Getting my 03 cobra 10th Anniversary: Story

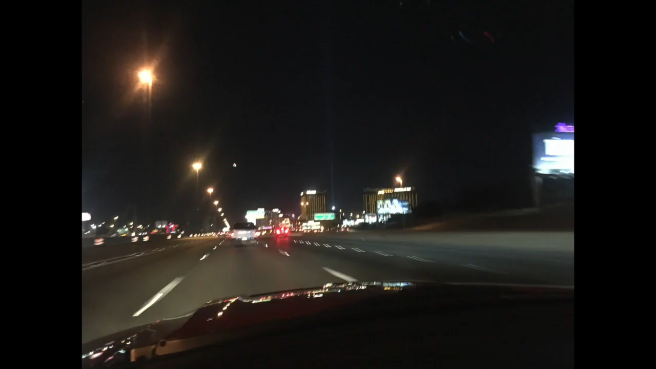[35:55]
But 10 hours later, we're finally making it back into Las Vegas at night. We pulled into a gas station by the speedway.